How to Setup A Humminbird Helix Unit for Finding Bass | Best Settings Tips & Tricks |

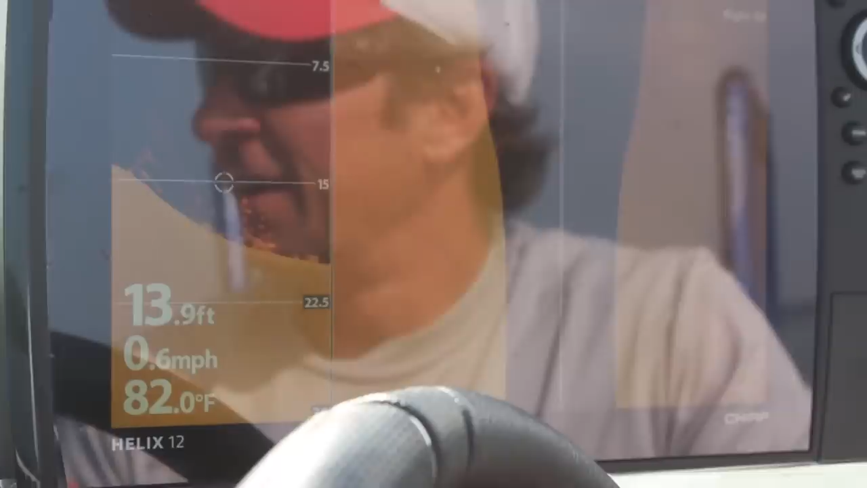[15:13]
On screen: depth 13.9 ft, water 82.0°F, speed 0.6 mph
at the perfect speed, it'll look just like a tree.
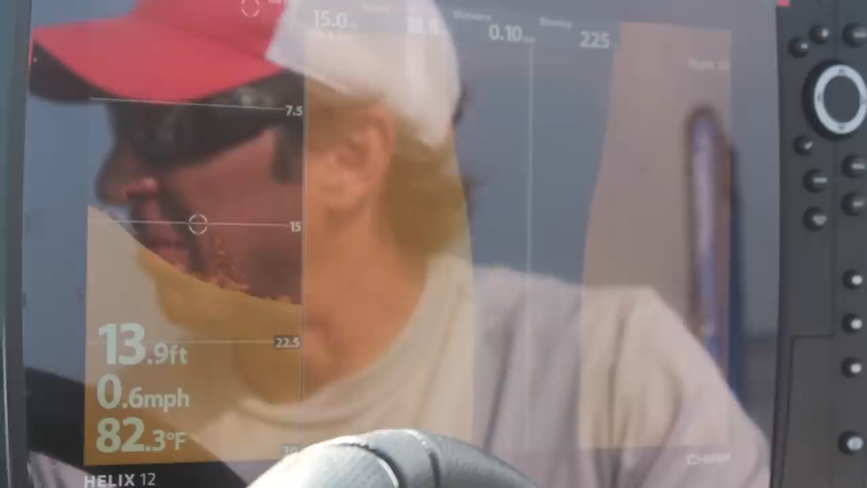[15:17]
On screen: depth 13.9 ft, water 82.3°F, speed 0.6 mph
But a lot of times when you don't hit it just exactly right, you'll see something that looks like this.
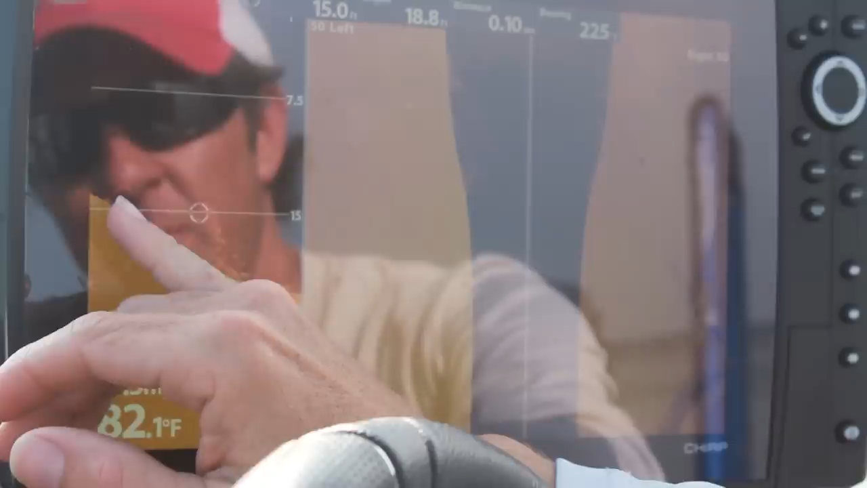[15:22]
On screen: water 82.1°F
And so if you look right here, you can actually see some tree limbs sort of coming down that ledge. And this is a big pile of brush at the bottom.
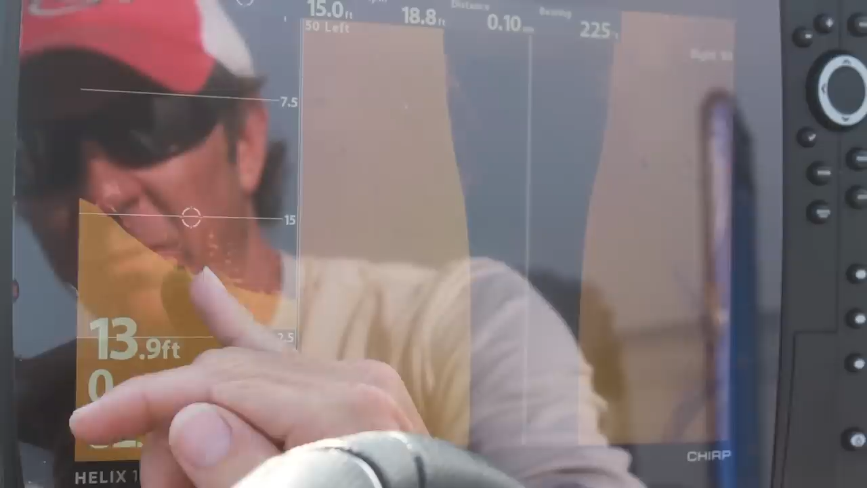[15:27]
When you see this vertical orientation, and it almost looks like fish sort of stacked on top of each other, that is a vertical piece of structure.
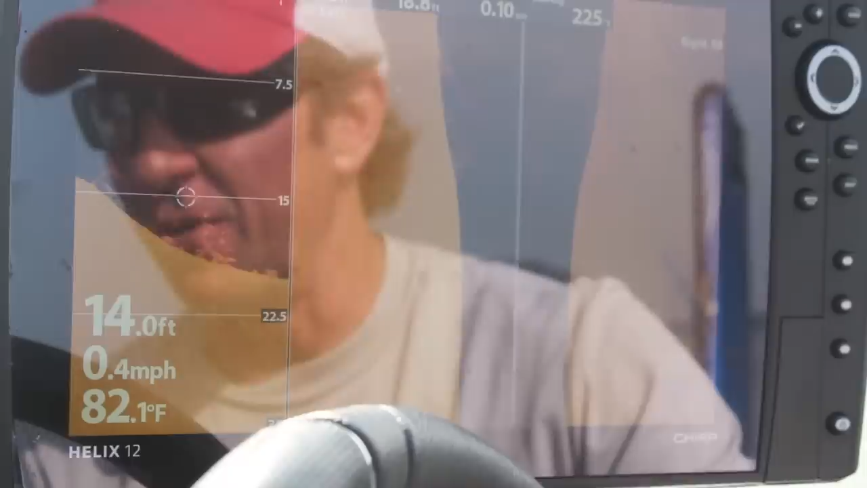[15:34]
On screen: water 82.1°F
Those are not bass. You know, this could be a little bass right here, sitting right there.
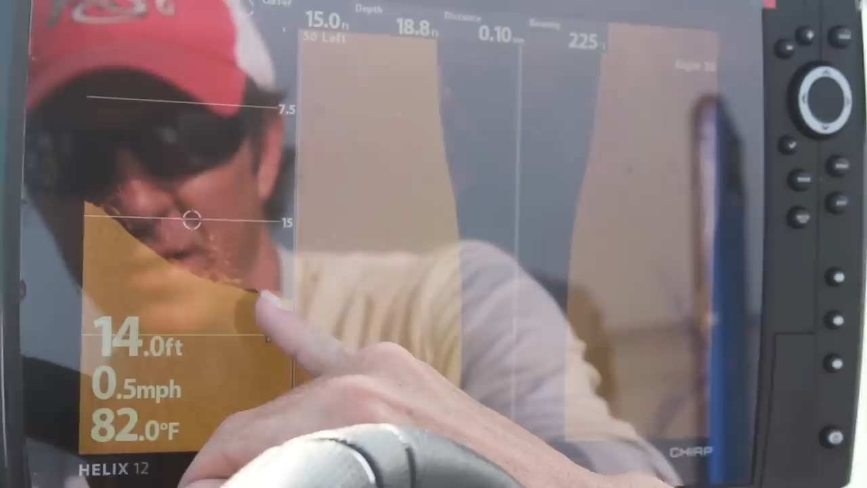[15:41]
On screen: water 82.0°F, speed 0.5 mph
But when you see that vertical orientation, you see all of this white right here. You can also see it on the side image in here.
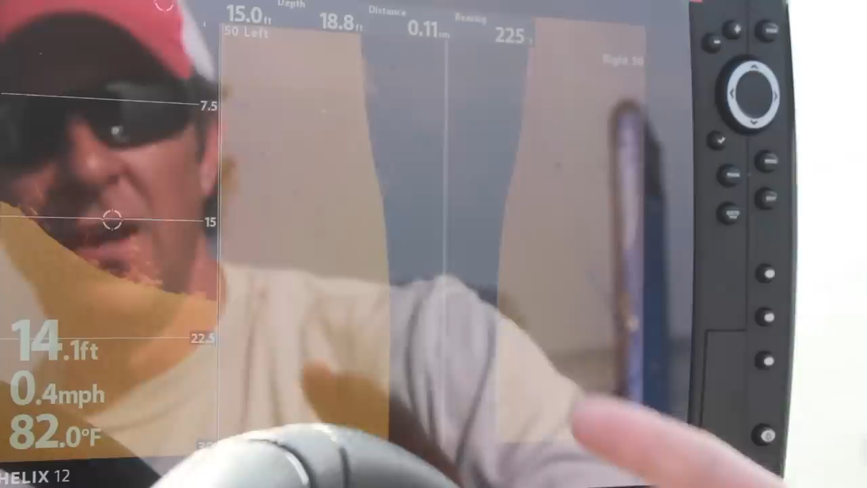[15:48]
On screen: water 82.0°F, speed 0.4 mph
What you're looking at is brush pile.
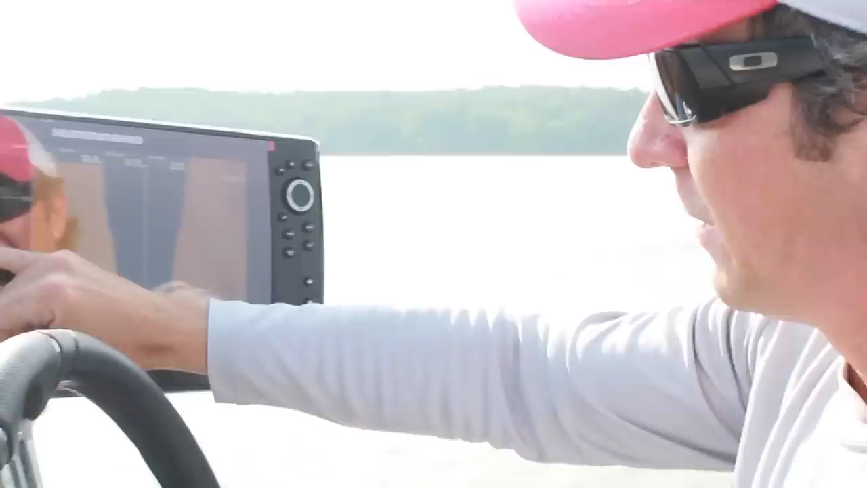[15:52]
You can see kind of this same little tree right here, shows up there. Now these two little dots right there, those are fish, look a little small to be bass. You can also see some brush over here to the side.
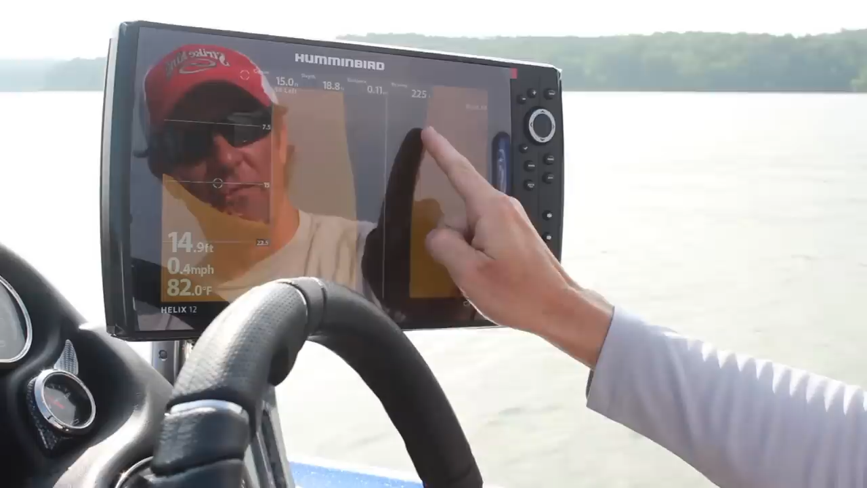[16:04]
On screen: water 82.0°F, speed 0.4 mph
But again, if you see that little vertical pattern, you're not seeing fish, you're seeing brush.
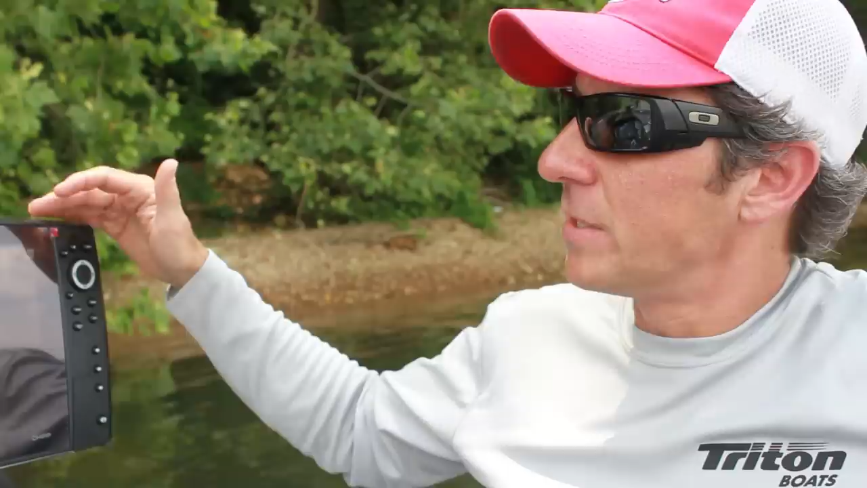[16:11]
We're going to talk about the parameters of how we're going to set up our imaging, side imaging, and our down imaging. From any screen that you're actually, when you're actually looking at your data here, you can hit the menu key.
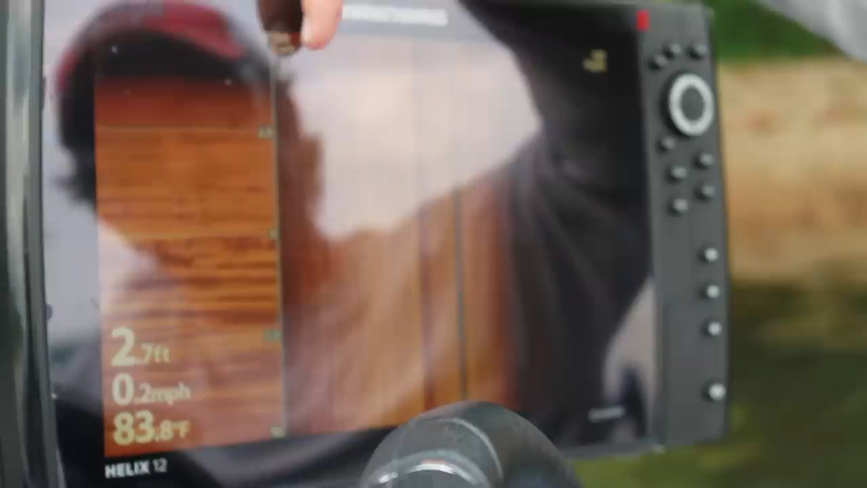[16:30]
On screen: depth 2.7 ft, water 83.8°F, speed 0.2 mph
The menu key right here is going to show the menu for the screen that is highlighted. And you see this little arrow pointing to the right. That's telling me we're going to look at the menu for side imaging.
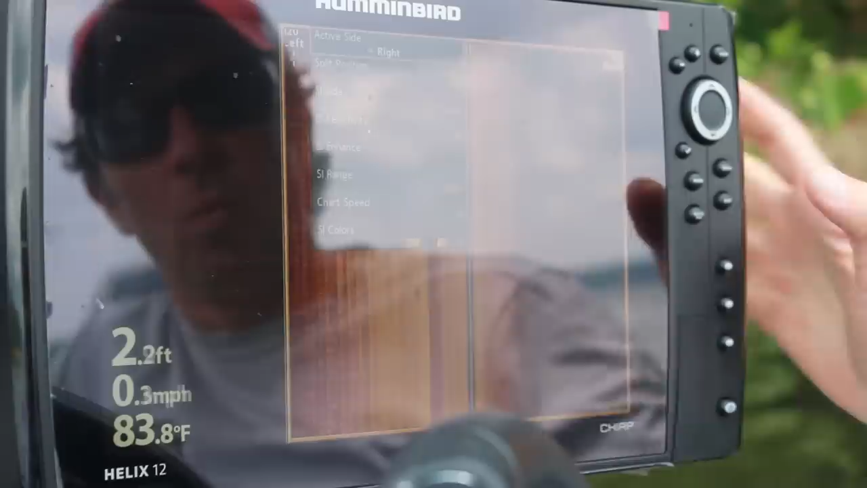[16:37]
On screen: depth 2.2 ft, water 83.8°F, speed 0.3 mph
So when I hit the menu, first it says active side right, which means we're looking at this window here.
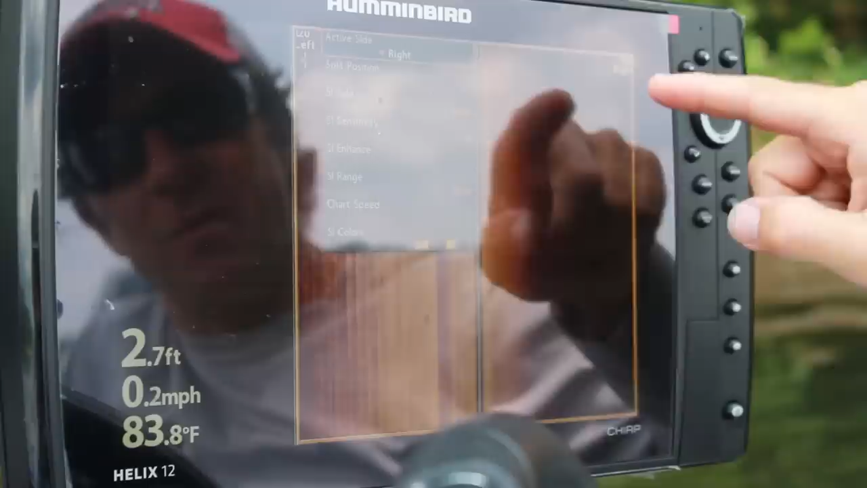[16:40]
On screen: depth 2.7 ft, water 83.8°F, speed 0.2 mph
Split position is telling me how big this box is.
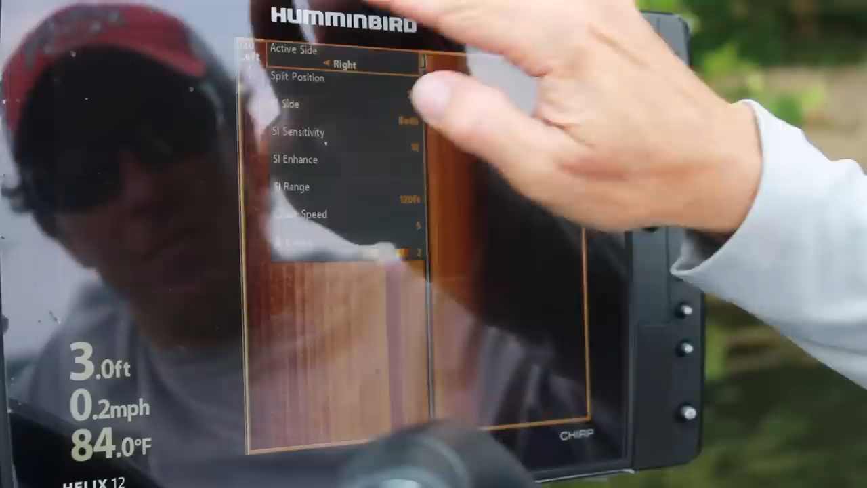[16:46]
On screen: depth 3.0 ft, water 84.0°F, speed 0.2 mph
So if I change the split position, I'm making that box smaller. Now here's a big secret with the side imaging.
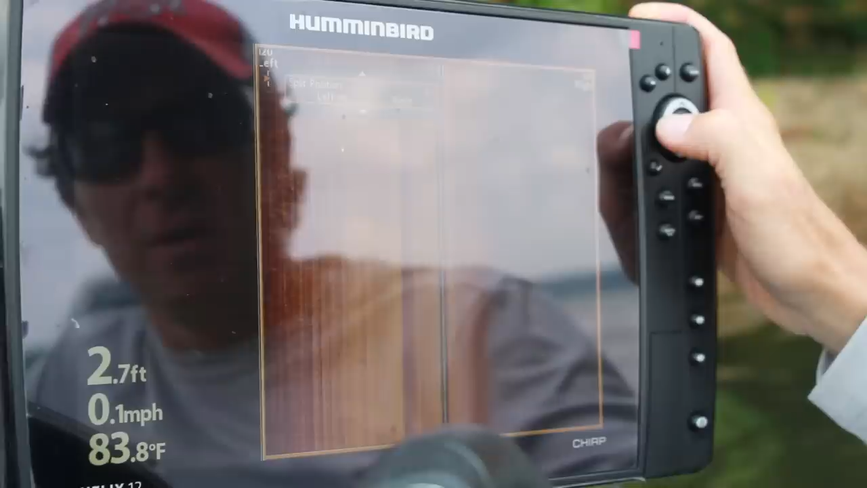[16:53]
On screen: depth 2.7 ft, water 83.8°F, speed 0.1 mph
As big as you can get it. Because when you're looking for bass, you're looking for small detail. And the bigger the screen that you're looking at, the better.
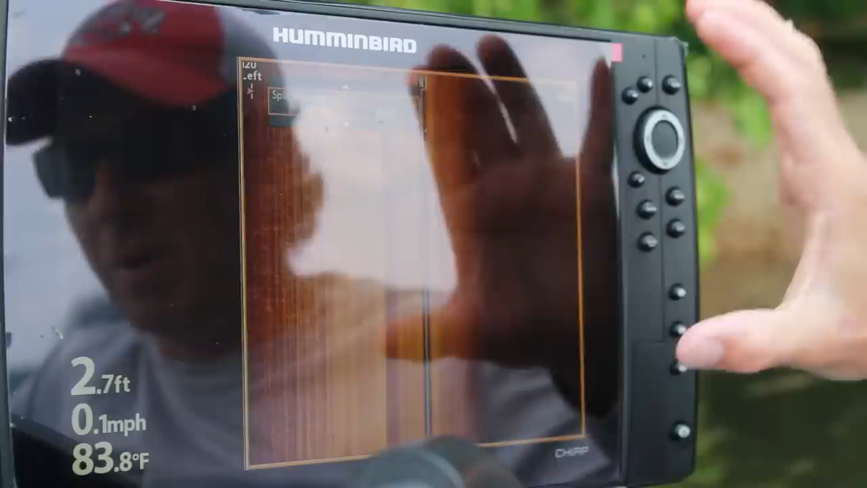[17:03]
On screen: depth 2.7 ft, water 83.8°F, speed 0.1 mph
Usually people ask me what unit should I get. I tell them the biggest one that you can afford for actually idling around looking.
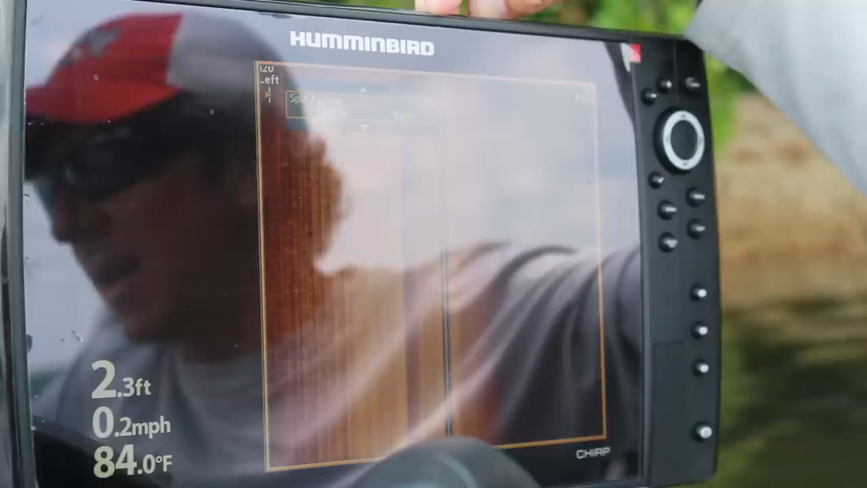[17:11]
On screen: depth 2.3 ft, water 84.0°F, speed 0.2 mph
Because the bigger that screen is for side imaging, the better your detail is going to be. So I'll set this 30.
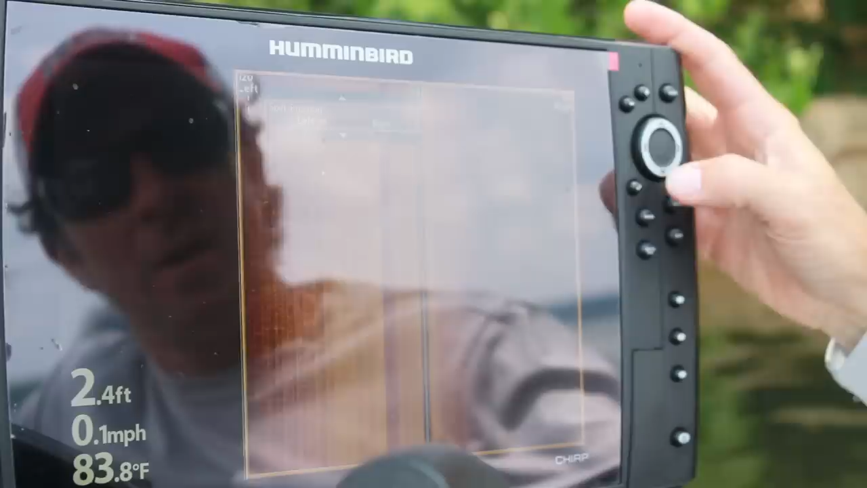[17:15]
On screen: depth 2.4 ft, water 83.8°F, speed 0.1 mph
I think you can actually go down to 20. But I like 30 so I can still see my window for my down imaging there.